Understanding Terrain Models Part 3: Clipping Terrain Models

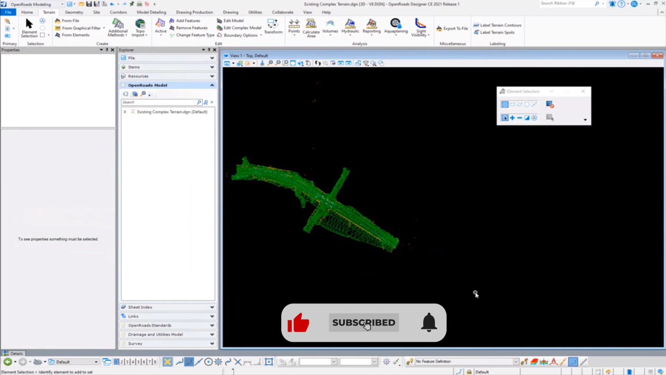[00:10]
Let's take another look now at quarter modeling. How can we affect the performance? Well, many users, if we go take a look, I've got some other examples here.
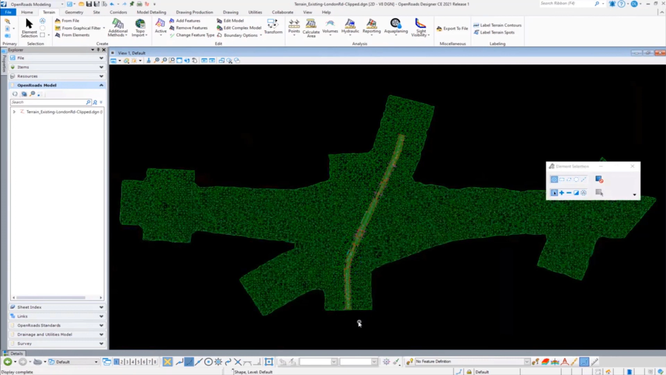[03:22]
And so with this particular one, let's just kind of go back through the steps of what I did in order to institute this. So I'll go and get rid of that terrain for the moment.
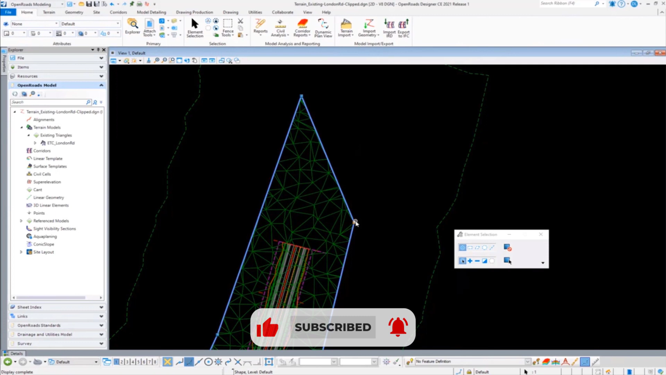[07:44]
And because of the dynamic relationship of doing a clipped surface, I'm able to get those additional triangles back.
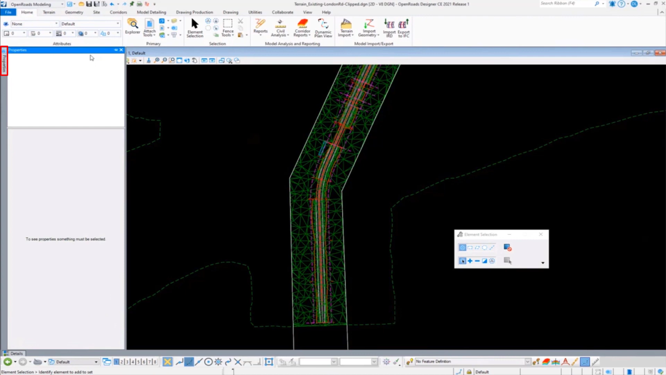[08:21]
If we take a look at the properties here, we can see by selecting this surface, it was about 17,000 triangles, just under 17. When I select this one, well, it's just under, you know, 1,800. So I've actually really increased the opportunity for this to perform faster by almost a factor of 10.
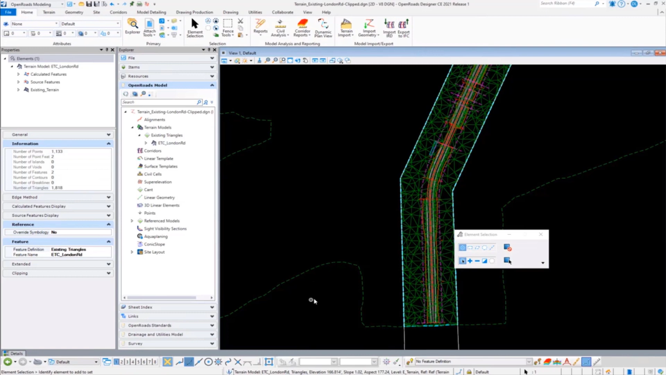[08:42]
And so definitely an increase in performance. One other tip on the terrains themselves, because of the relationships and the opportunities that they offer for performance,